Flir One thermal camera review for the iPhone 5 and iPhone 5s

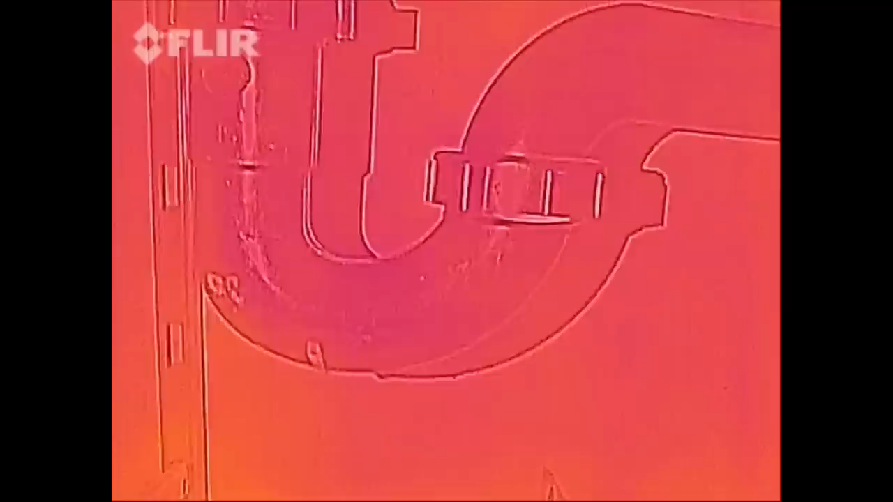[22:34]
it because the light now I get a good overlay line
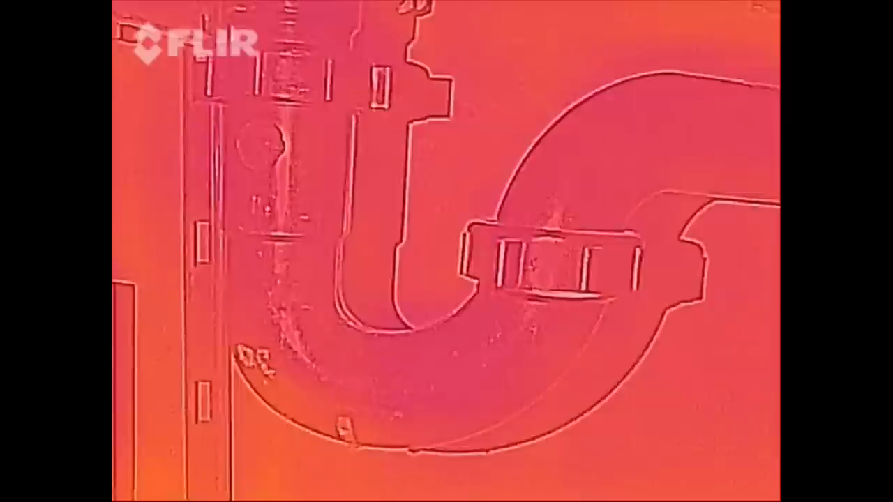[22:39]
drawing around my image so now I can tell more what I'm looking
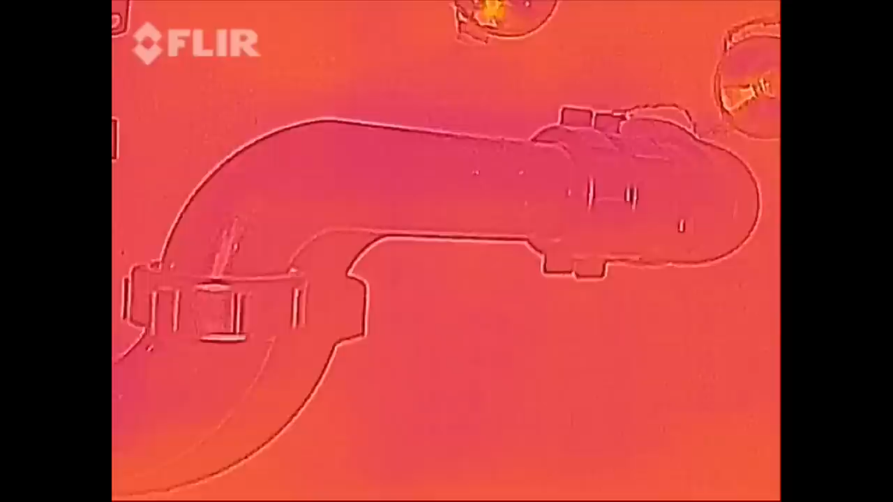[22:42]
at in the dark area so in this room we have a very hot cable box and a laptop
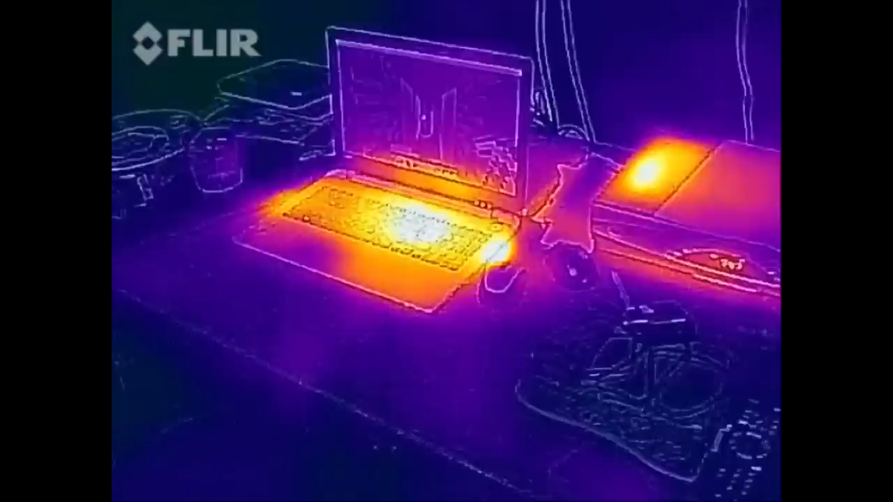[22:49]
of course and you can see someone had their hand here earlier I had my hand there earlier
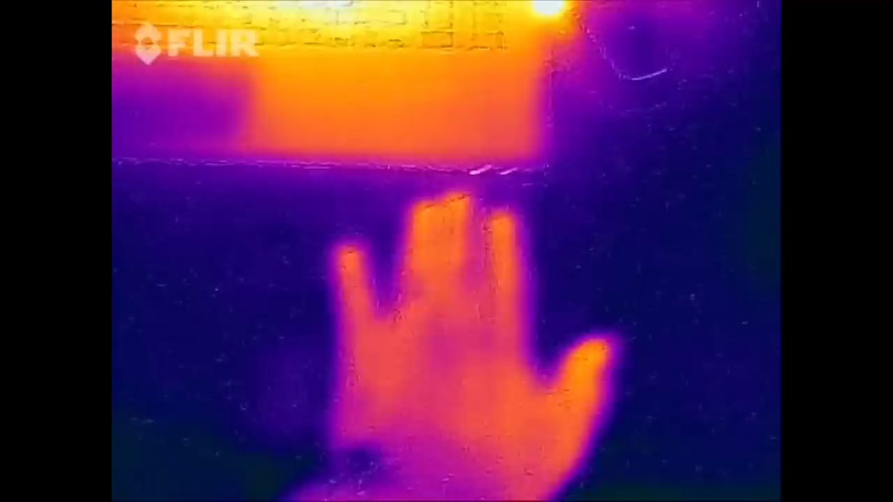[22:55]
but it's what's really neat about thermal images you put your hand someplace and well there's
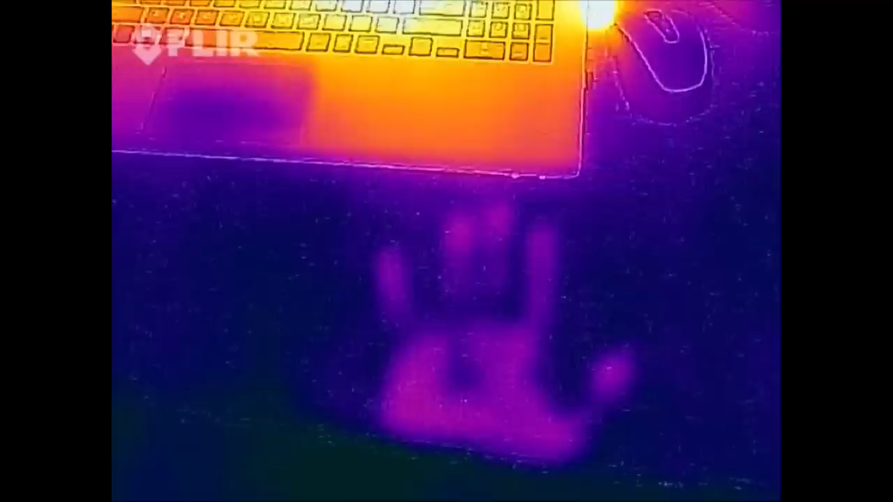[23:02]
there's just just you leave the trail wow check this out it's a DVD player that my son doesn't even use
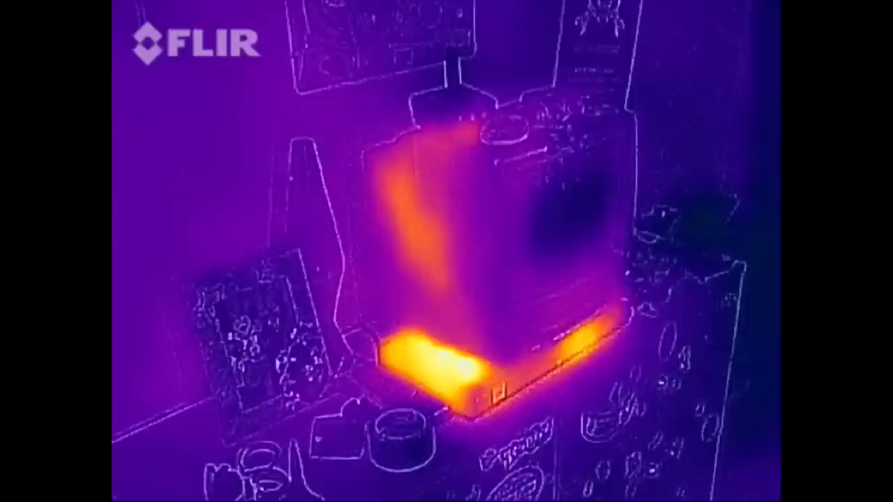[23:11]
sitting underneath his television turn the hot spot on and see just what type of temperature we're getting there
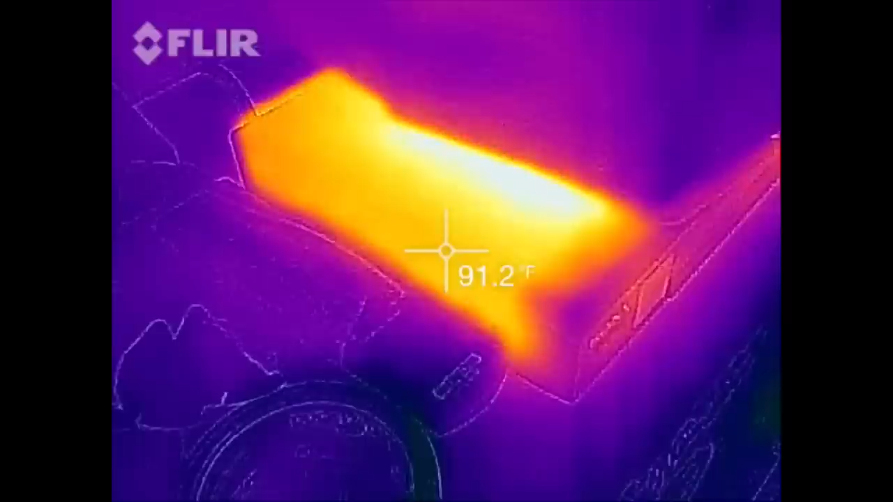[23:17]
On screen: spot 91.2°F
about 93
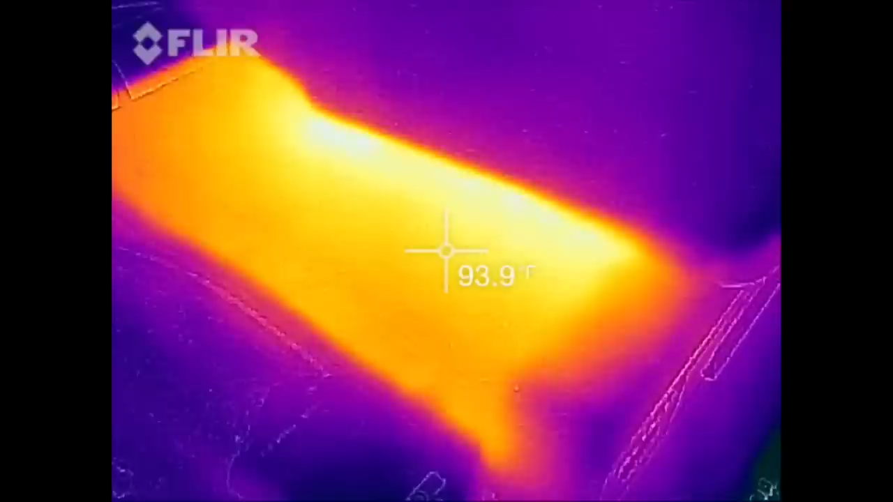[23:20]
and a half 94 that's on all the time I think I might have him
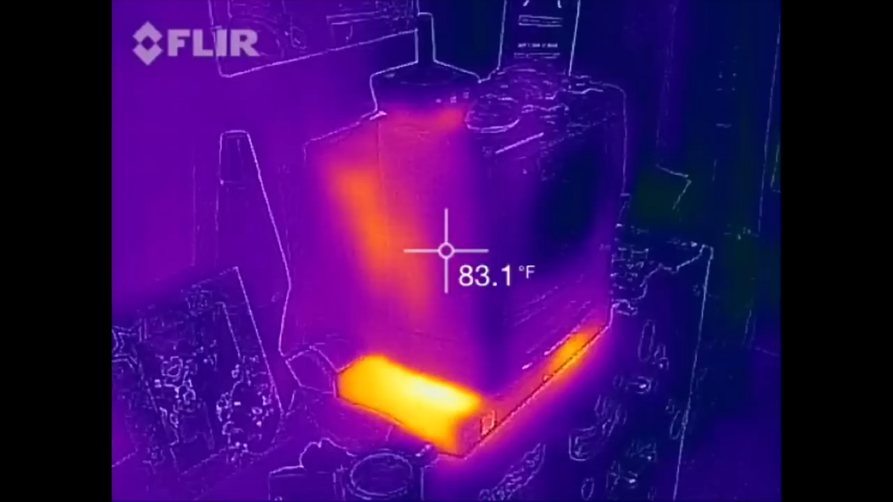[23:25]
On screen: spot 83.1°F
unplug that so can you guess where the AC is coming out the coldest part of the AC coming out of my AC unit
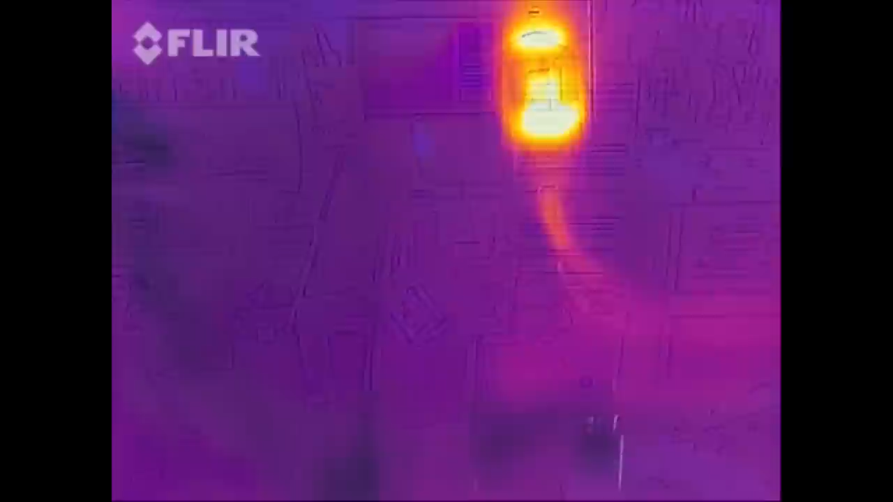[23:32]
that's the outlet for the AC it's so the
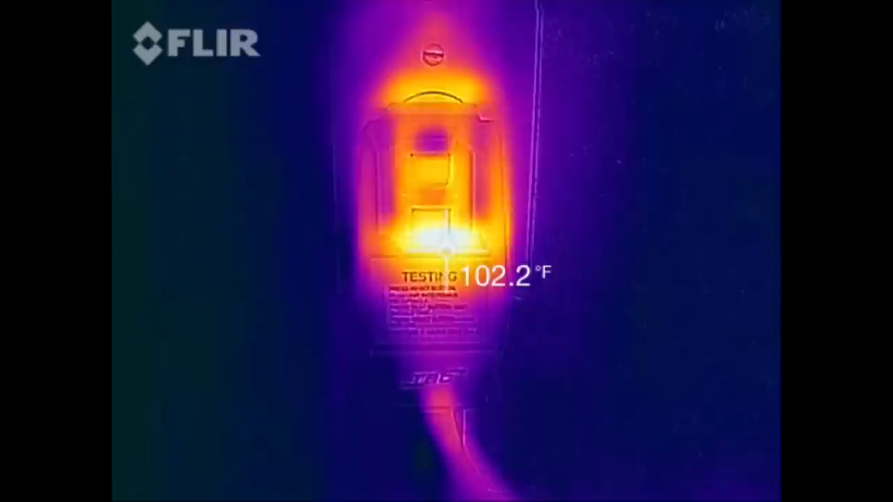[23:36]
On screen: spot 102.2°F
hot spot there is getting to be about 103 not too bad I